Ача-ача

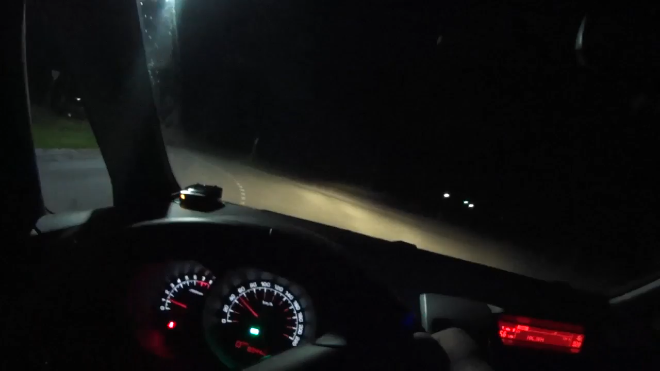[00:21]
Предлагаю вам со мной прокатиться по ночной дороге сейчас 028
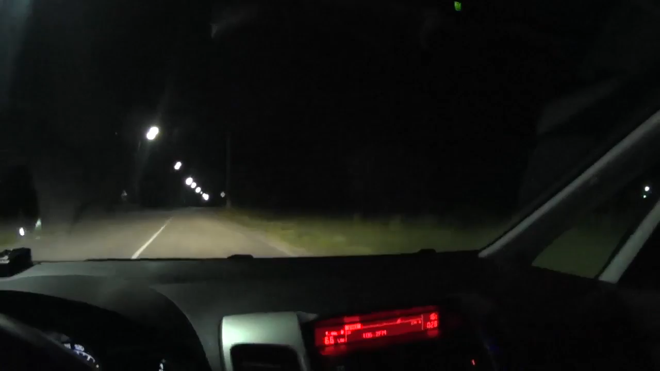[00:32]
я дедя Володя Страшный едет с работы вон леса подъезжала видите глаза светятся вот она видели да? лес тут дохрена жалко что волков тут нету кроме меня одного ха ха ха ха
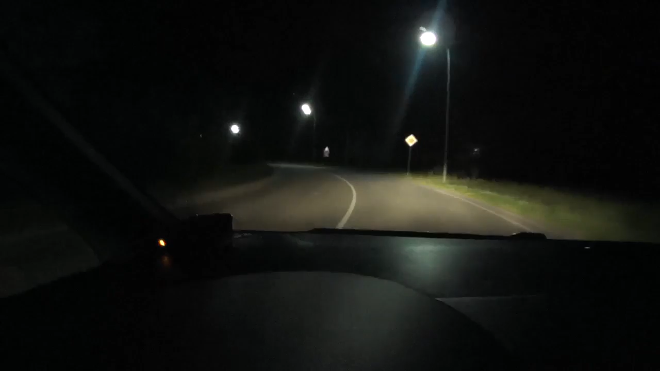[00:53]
еду тихонечко на 60 здесь приезды у нас тут плохие дорожное радио играет для тех кто в пути но мы естественно с вами в пути
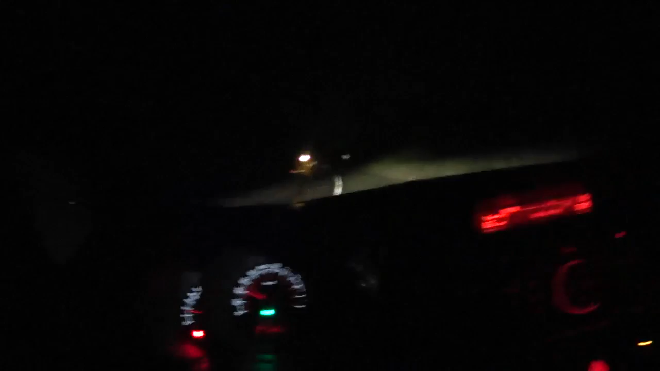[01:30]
хорошо когда коробка автомат правой рукой снимаешь левая рулишь но тут топтать особо не приходится лис много на дороге сейчас мы еще включим с вами круиз контроль вот таким нажатием кнопочки на панели загорается вот такой значок пиктограмма
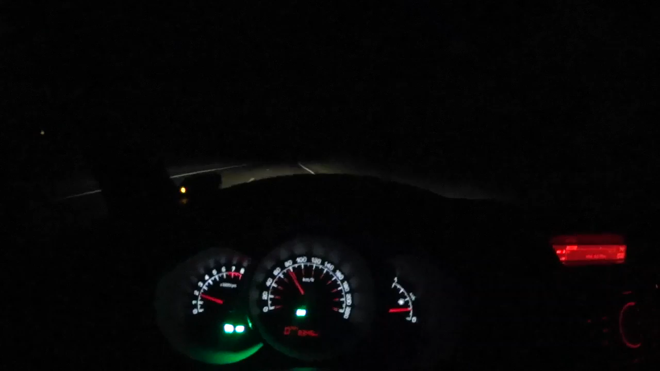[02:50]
вот сейчас он набрал все остановился зафиксировал прежнюю скорость память память включать и все после памяти он как бы сам набирает автомобиль заданную ранее скорость вот так вот вот такая вот тема